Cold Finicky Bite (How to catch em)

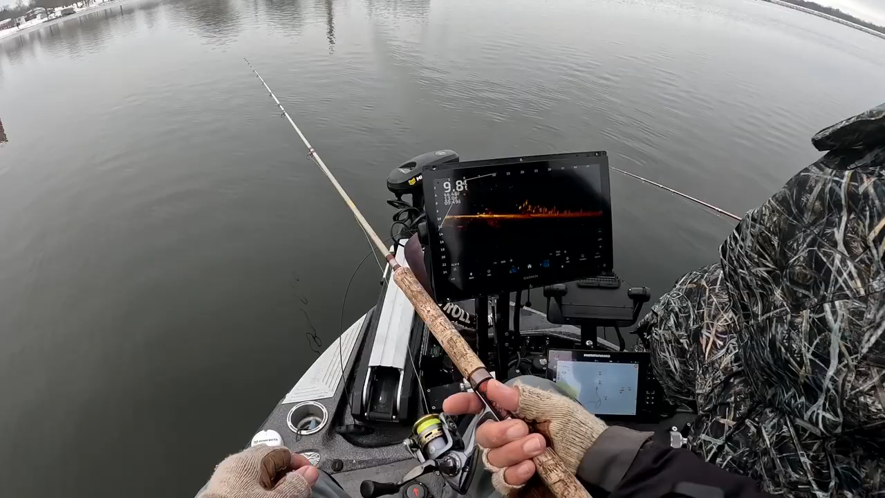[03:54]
Did you feel it? Barely. Barely. So folks, these fish are really hitting. They're not even hitting. They're just like placing it in their mouths. And you almost have to play the screen. It's so subtle. So yeah, folks, it's like if you ain't playing the screen, you ain't catching fish today. They are literally just placing it in their mouths.